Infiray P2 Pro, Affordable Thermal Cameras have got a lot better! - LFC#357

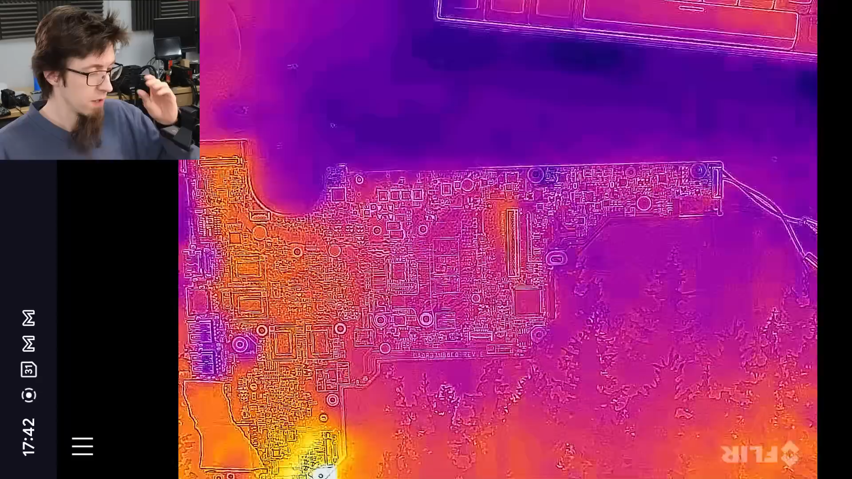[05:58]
All right, so I've got my FLIR ONE connected up and the first thing you'll notice
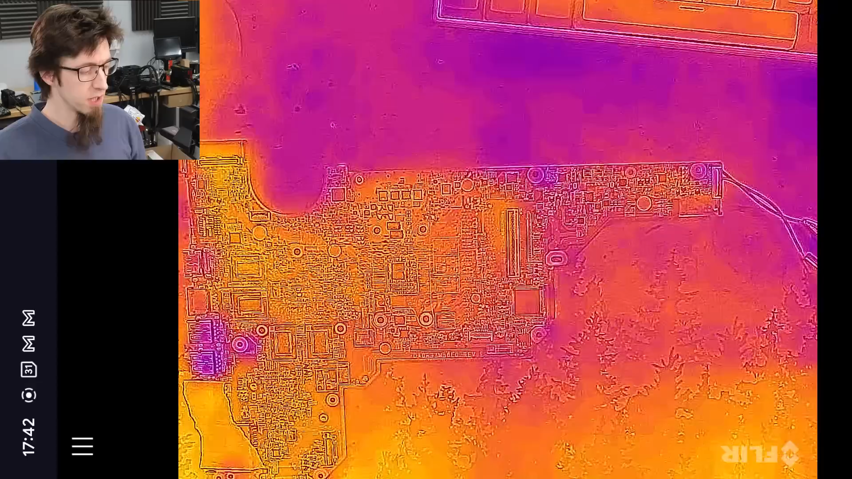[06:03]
is that we have a lot of background noise here and when I'm normally using this particular camera, what I have to do is keep one hand in shot at all times to balance the picture. Otherwise, it just tries to normalize with the background temperature.
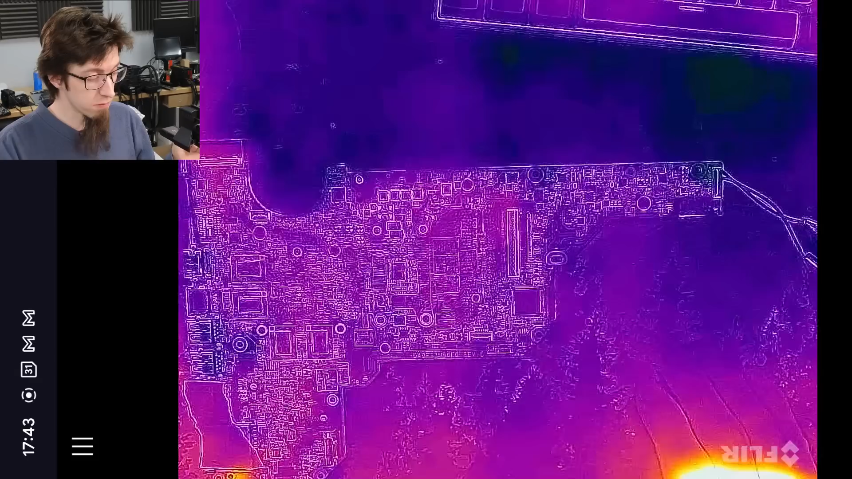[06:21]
So you can calibrate on this, like I can tap the calibrate button up in the corner here and it will calibrate. However, as soon as I take my hand off, it just normalizes again. There's no way to lock the calibration to keep things as they are,
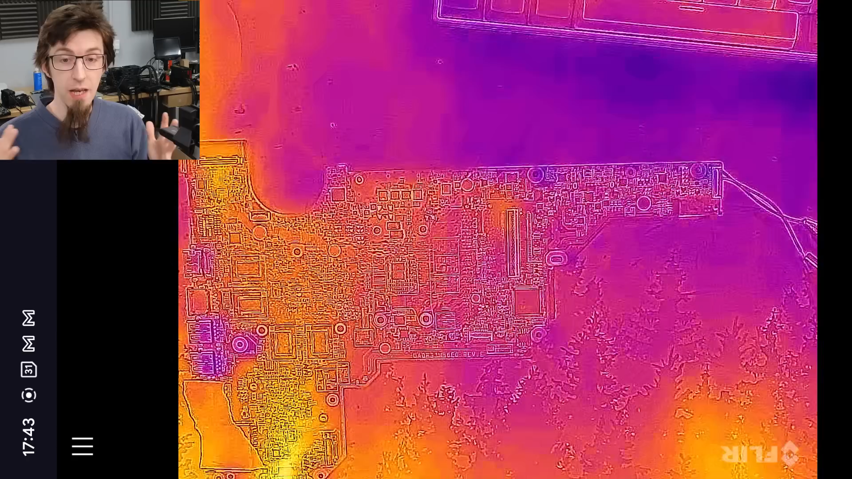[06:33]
which is very, very annoying, but that is what it is. So what I'm going to do now, let's turn on the power supply and see what happens.
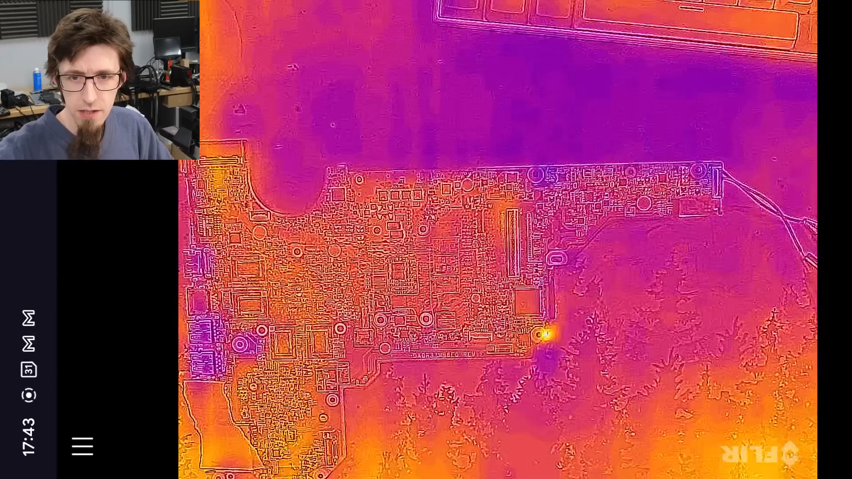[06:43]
So I'm pumping two amps into this board now. And let's just put one hand in to normalize.
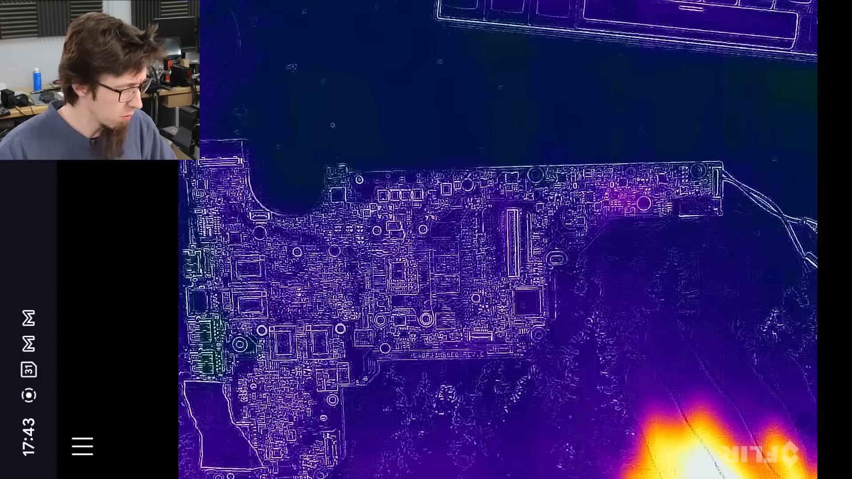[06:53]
So two amps is not a huge amount. This is a low amount of current just to see if it will spot it. And like this is not a diagnosis, so we'll just cheat here. And I'll tell you now that what we're looking for is a capacitor in this selection here. So you can see there's a little bit of heat there straight away. Fair enough. Let's bump that up to three amps and see how much more that lights up.
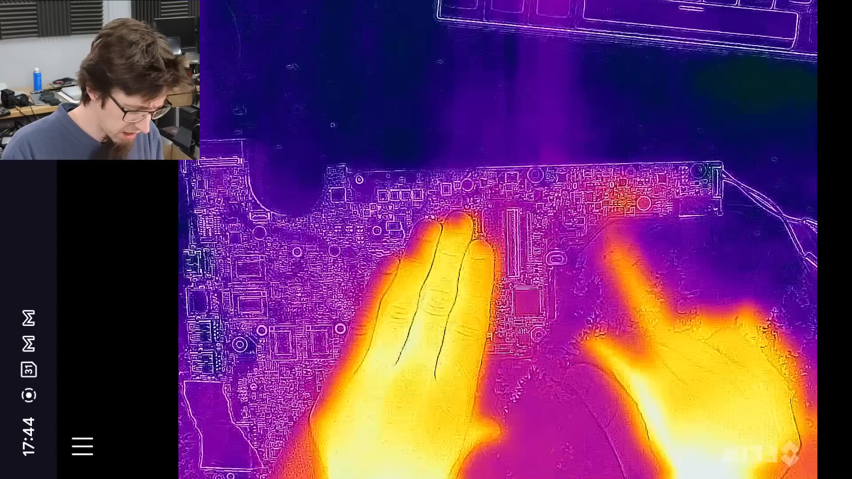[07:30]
And as we put three amps into it, you know, that's starting to glow. Like again, if I were fixing this board for real, it would be very apparent that that's where our issue is around that kind of area.
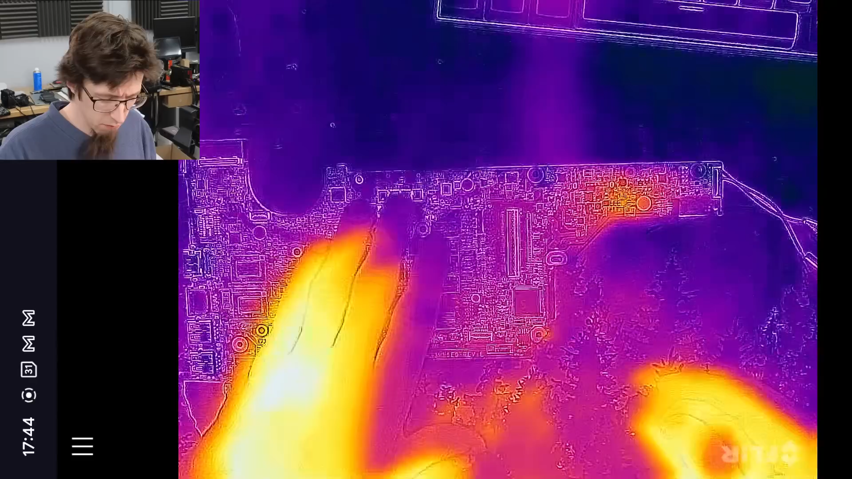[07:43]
So the next thing I would do now is bring this in closer to the camera to try and get more detail. So let's move up. And as we get closer, you can see we've got a big flare up there. And now this brings in the first, you know, quote unquote problem with this one.
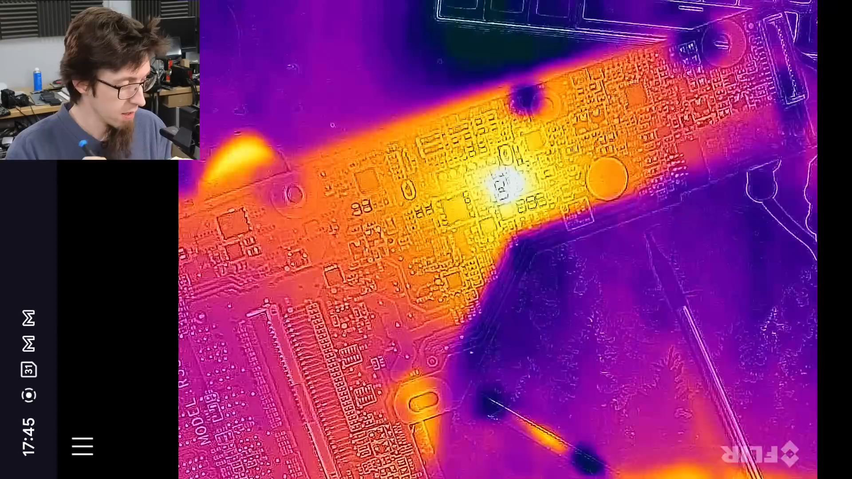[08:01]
Right. So you can see that we've got this dark spot here that is a screw hole and it doesn't properly line up.
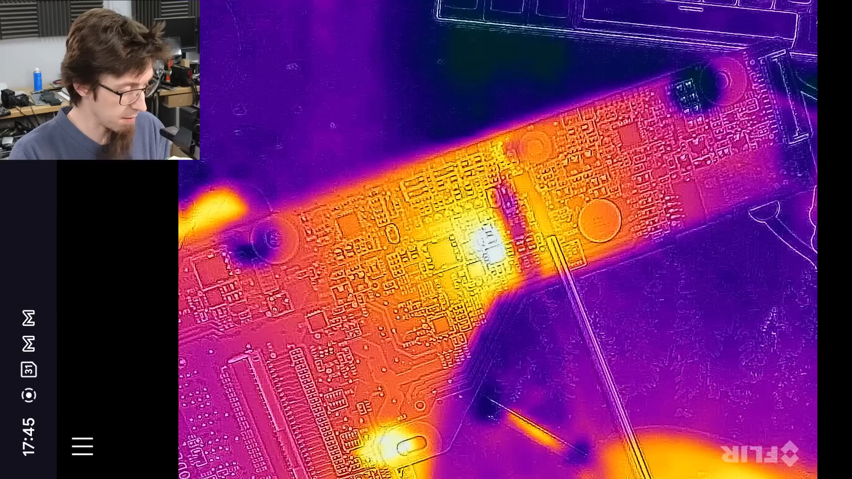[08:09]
And over here as well, you can see the screw holes don't properly line up. And that's because the FLIR 1 is using a blend of a visible spectrum camera and the infrared camera, because the actual IR cam is kind of too low resolution to give a good picture. And the issue is, is those two lenses don't line up very well. At long distance, it's fine. But at very close range like this, it's not fine, quite frankly. And it means that right now we can tell that there is a fault somewhere around this area,
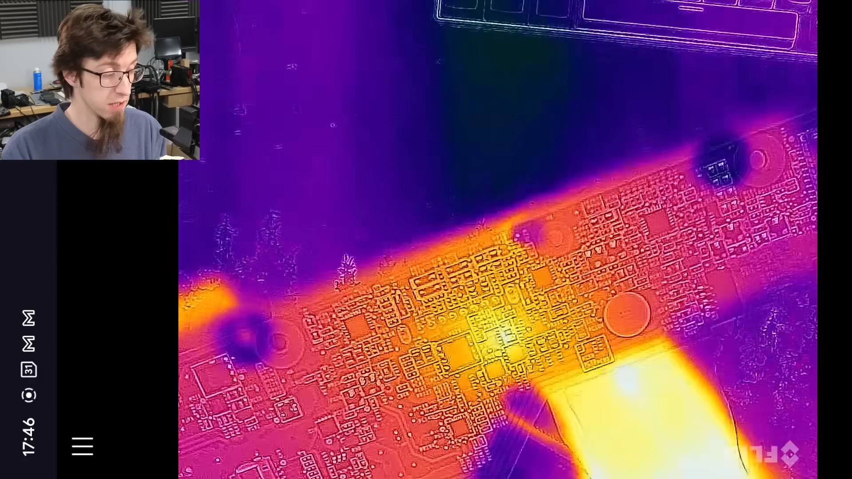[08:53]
but we're not really getting a lot of help as to exactly which component it is. So at this point now, I'd need to use alcohol to narrow down to exactly which capacitor it is. So I've turned off the power supply. I'm going to let the board cool down while I swap out the cameras. See you in a moment.
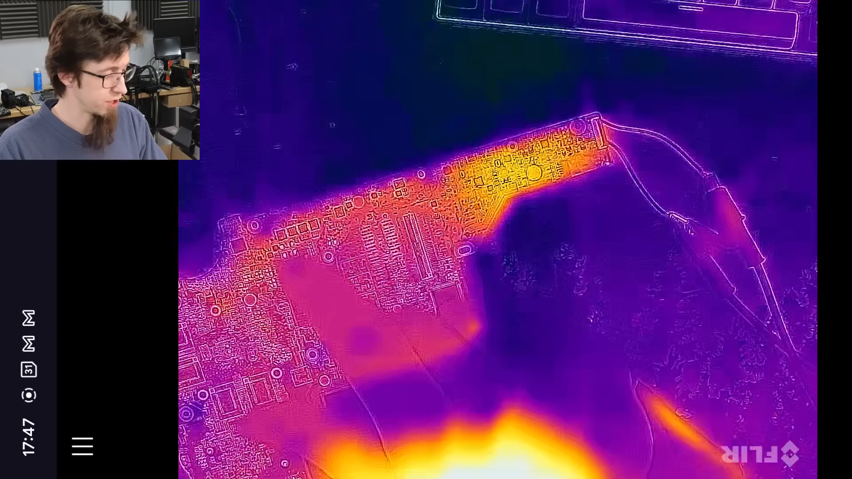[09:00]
Right. So here's the infrared. Straight away, you can see the difference in frame rate just immediately. You know, there's still a little stutter now and then when it does a calibration, that's kind of just normal. But at any rate, just like we don't even have a visible light camera on this particular one, but there's still a very clear thing. Now, the only disadvantage is that you will notice that without the hybrid image, there is less detail on the board. But let's see if that is actually a real problem or not when we actually come to look at it.
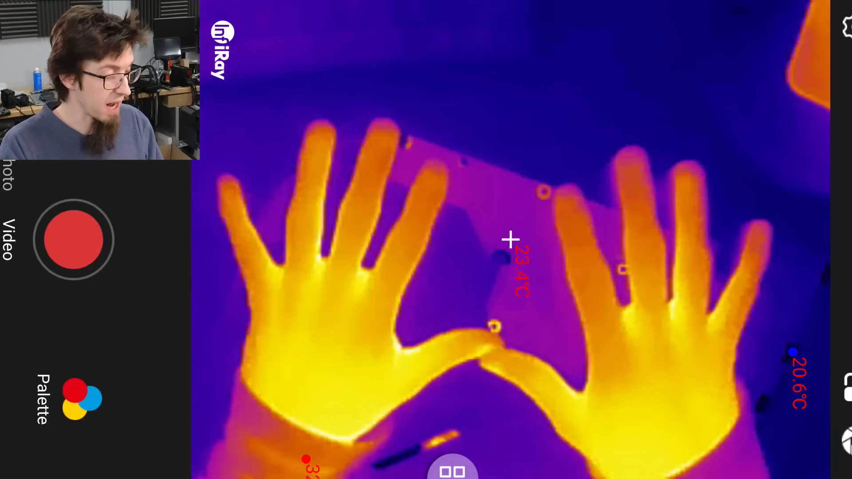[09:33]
On screen: spot 23.4°C, min 20.6°C
Certainly, like looking at my hands, you wouldn't even need the visible light blend. But hmm, just having just done a stark contrast,
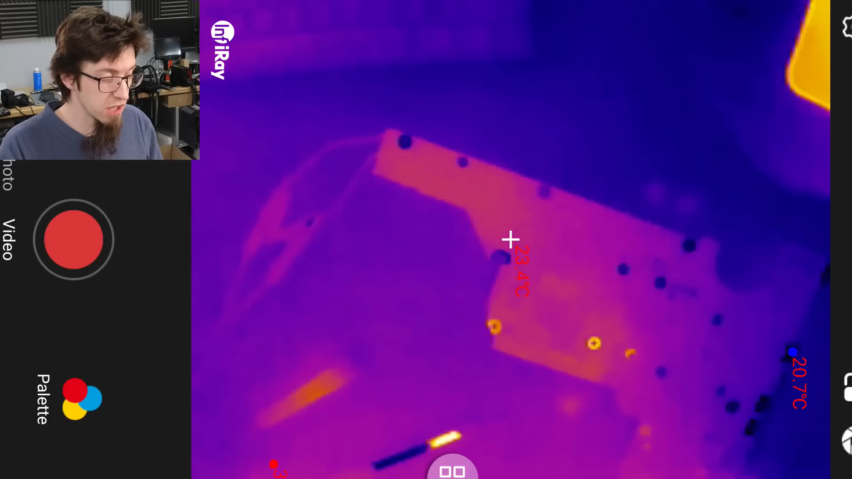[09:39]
I'm like, oh, OK, the hybrid picture is actually kind of useful, but whatever.
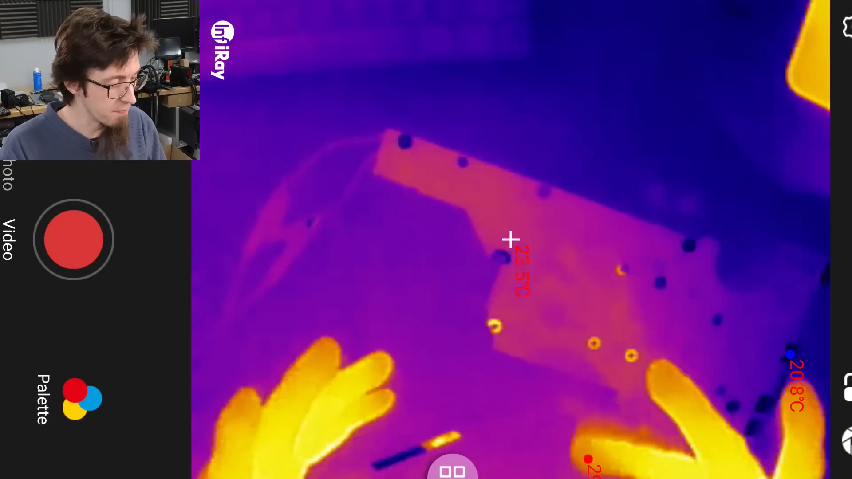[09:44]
Anyway, so I've just got this in the just basic mode and it's putting up little pointers across the screen
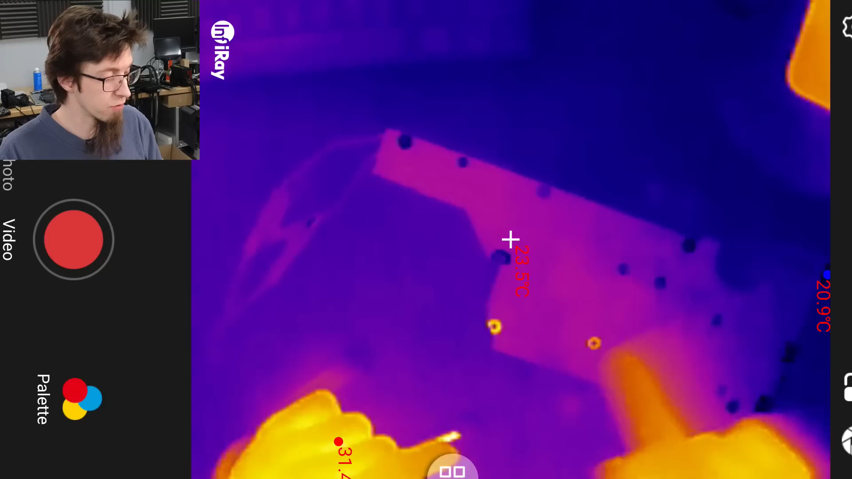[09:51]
just showing where the hot spots and cold spots are at the moment.
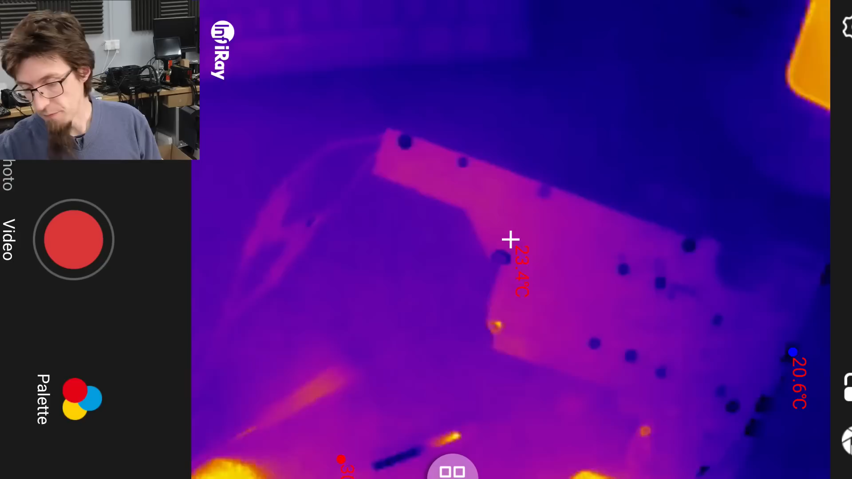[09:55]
So let's turn on the power supply. Oh, look at that. All right. I've still got it on three amps. Let's just, hang on a second. I'm going to turn that down, turn that off. I'm going to put it on two amps again, just to see if it can pick up the two amp flare.
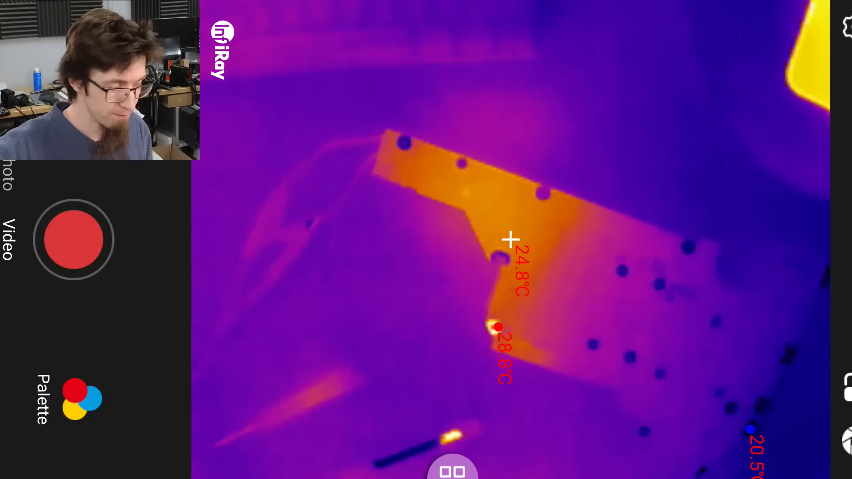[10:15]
On screen: spot 24.8°C
OK, so even at two amps, just immediately there is an orange dot. And yeah, you can see that flaring. If I put my hands into view, it's not so distinct.
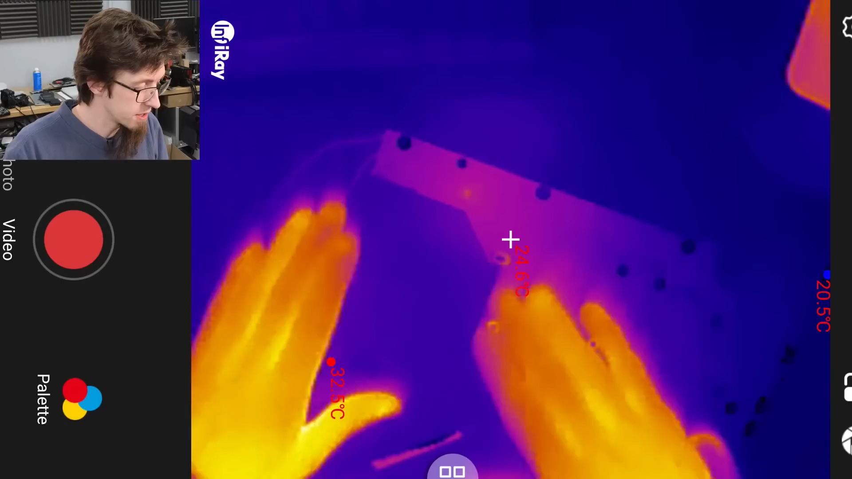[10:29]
But if I move my hands away, we get a very distinctive orange dot appear there. And that is just that is a very clear indicator straight away. And this is a two amps.
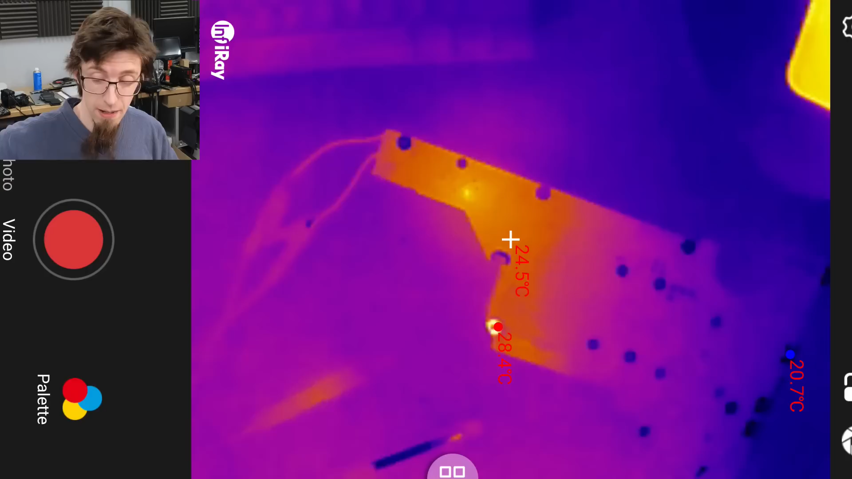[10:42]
If we step up to three amps. There's three amps. And we now have a very clear dot. And discounting. There we go. That temperature is actually now reached higher than the reflection we've got down here, which means the automatic hotspot dot is now actually zeroed in
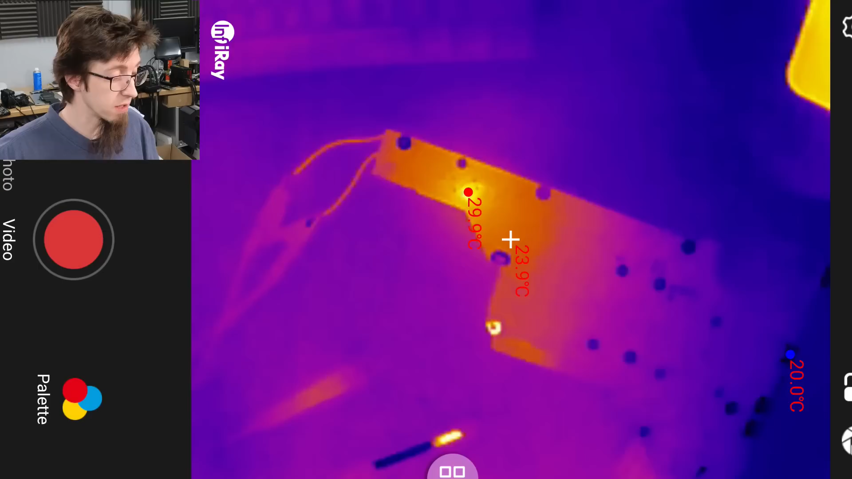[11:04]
On screen: spot 23.9°C, min 20.0°C
on that dot and identified it as the heat source in this picture.